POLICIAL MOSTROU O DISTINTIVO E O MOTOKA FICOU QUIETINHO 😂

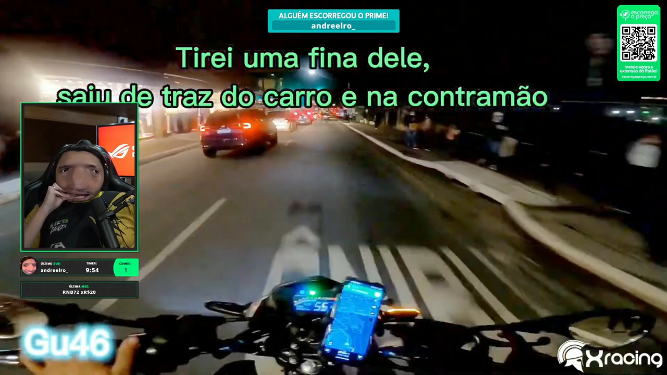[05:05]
O motoca não, o ciclista! Lá vai, esse maluco é do Bob, hein?
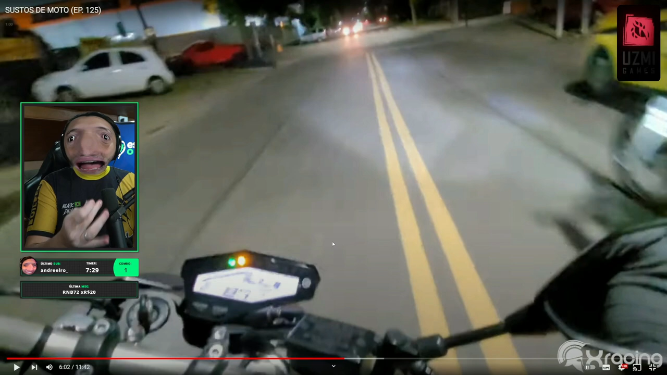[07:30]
Assim, o cara do carro não dá pra ver a moto. A moto tá vindo a milhão.